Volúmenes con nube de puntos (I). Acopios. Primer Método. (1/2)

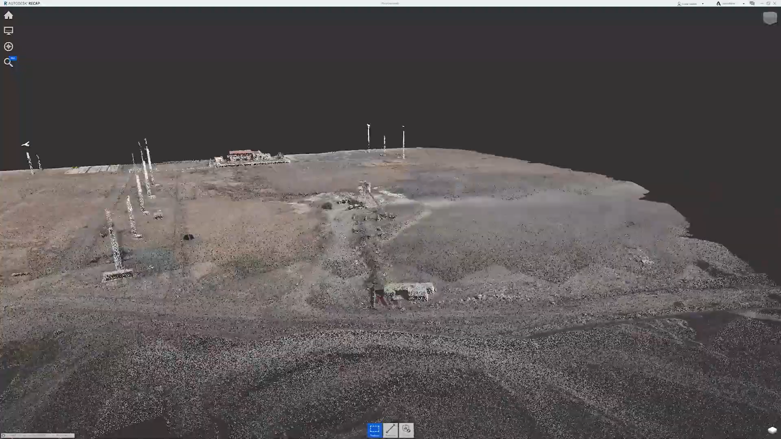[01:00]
Nos acercamos a la zona donde están los acopios que queremos medir para echarles un ojo.
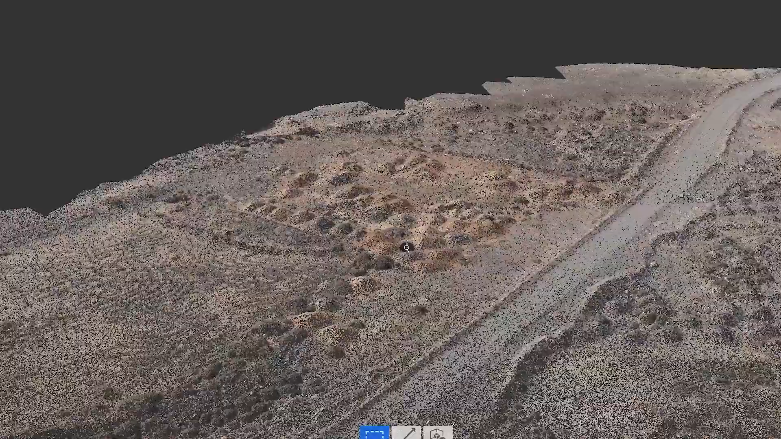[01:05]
Y son estos que hay aquí,
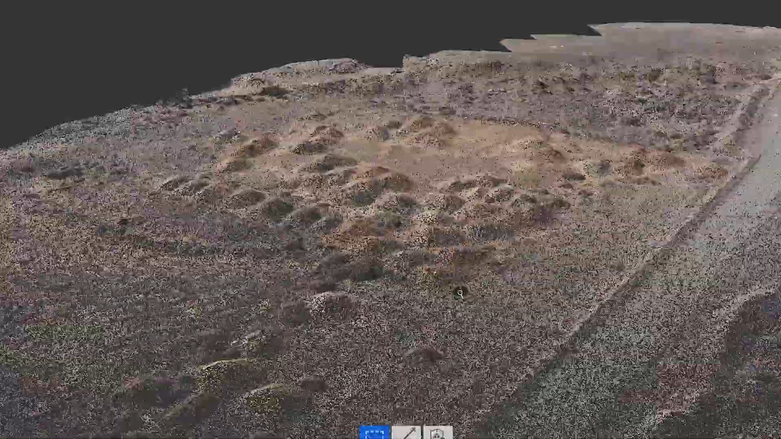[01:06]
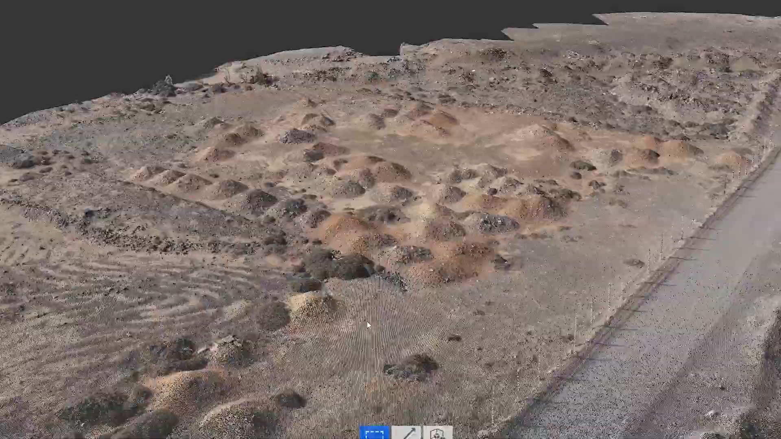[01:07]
que como veis no son acopios muy grandes pero necesitamos saber el volumen de los mismos.
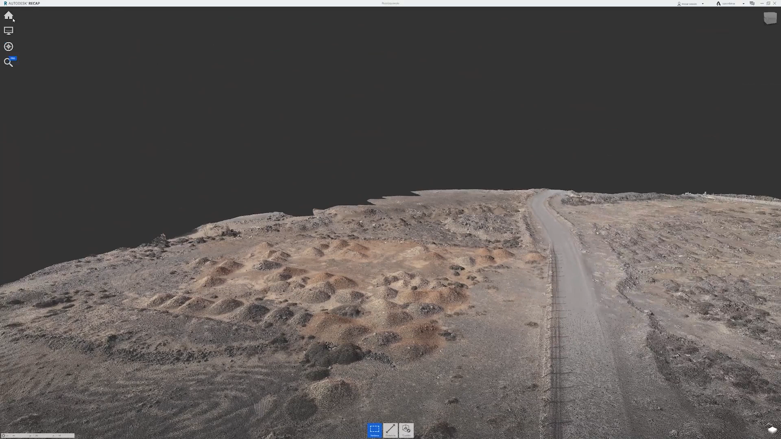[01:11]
Grabamos el archivo RCP y salimos de Autodesk Recap.
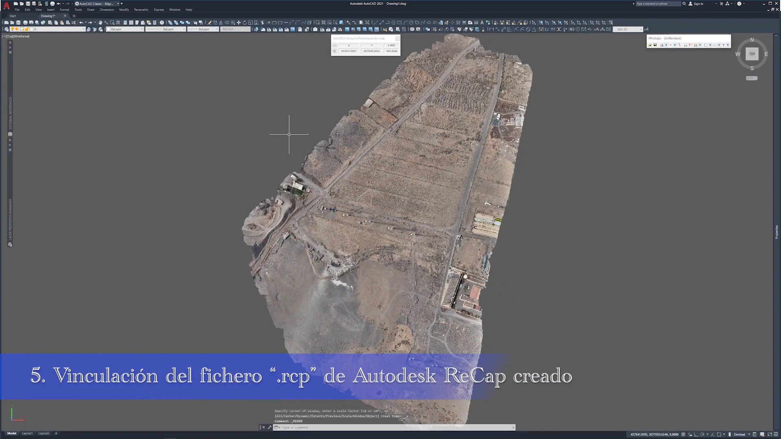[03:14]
el cual acabamos de crear, y Protopo te escala y posiciona el mismo.
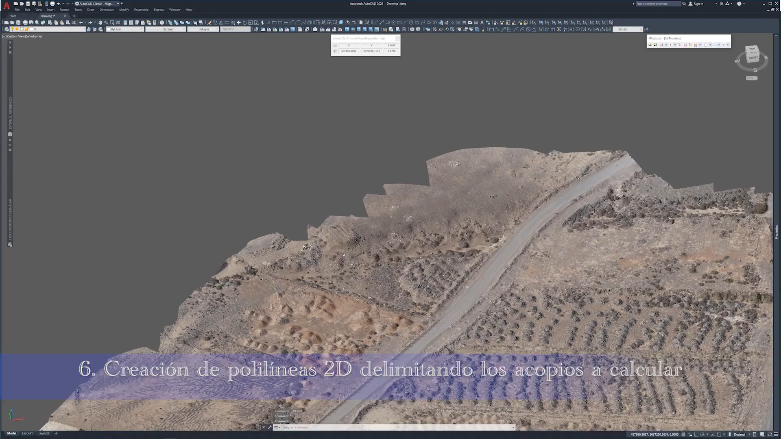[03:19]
Buscamos nuestros acopios sobre el archivo .rcp cargado y aquí los tenemos, al otro lado de la carretera.
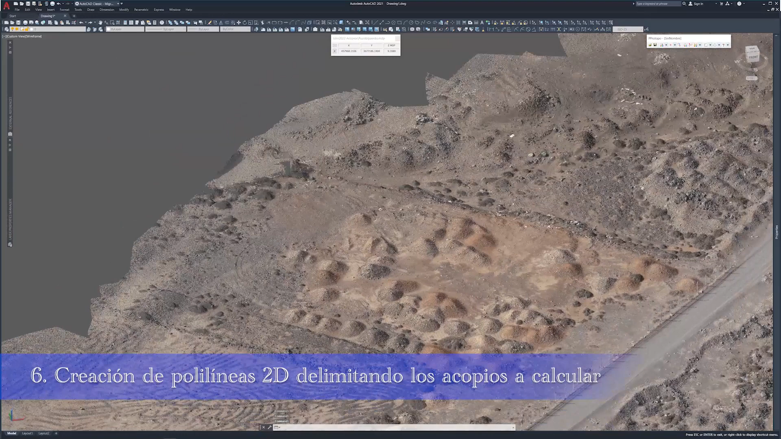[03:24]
Pongo la visualización de AutoCAD en planta y
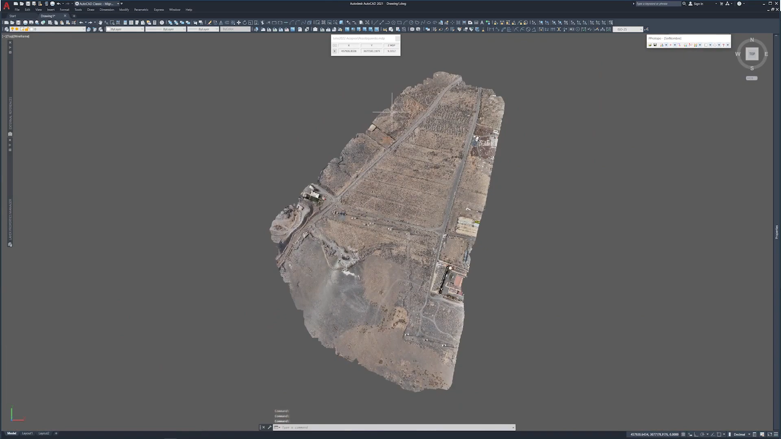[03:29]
me acerco a los acopios poniéndome en un zoom donde los aprecie bien. Y ahora en la capa cero me pongo a hacer polilíneas en 2D por alrededor de cada uno de los acopios,
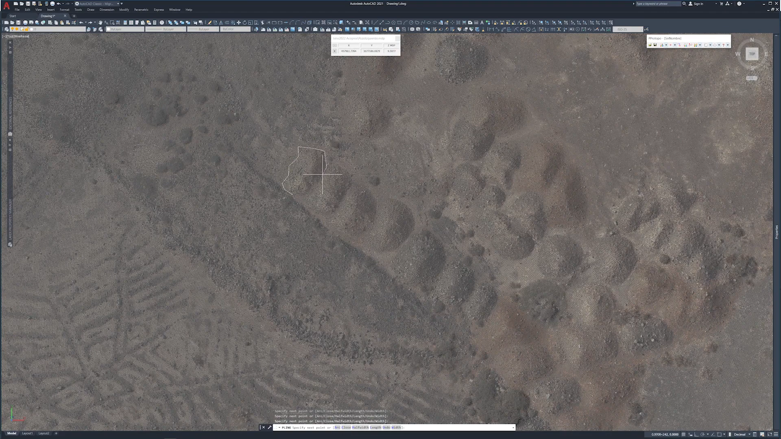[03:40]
teniendo en cuenta que deben de ser cerrados, por lo que al llegar al último vértice tecleo C y Enter en la línea de comandos para que se cierre.